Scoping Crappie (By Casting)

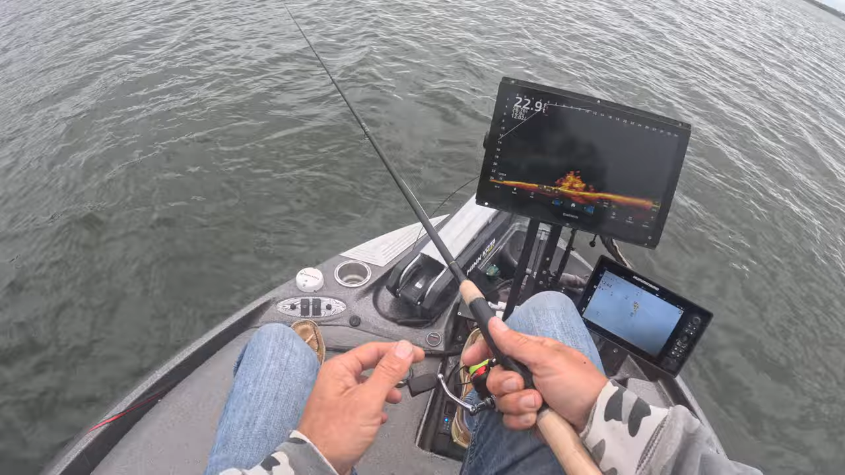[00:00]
trying some of these deep piles here guys going back to even though we're in the beginning of the spawn a lot of these fish will hang back and some awful big ones they'll stay on the piles a lot longer than you think so here comes one right here that's an easy target right there boom there's our first fish of the day solid eater
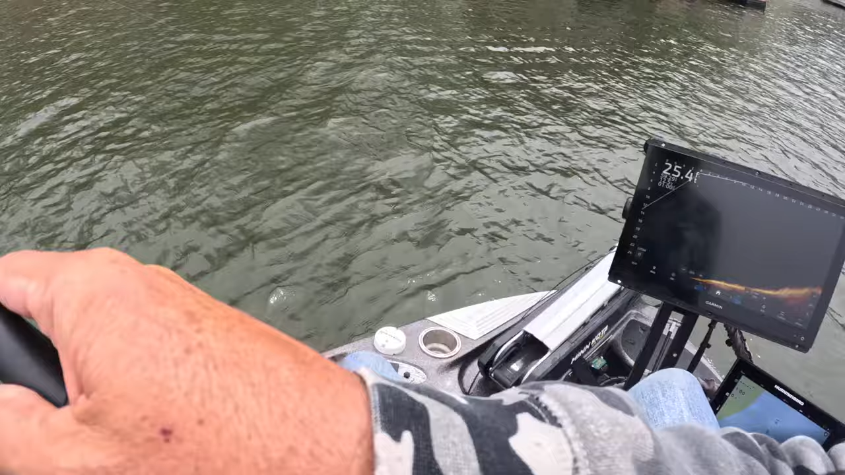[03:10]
big fish here guys bam beautiful now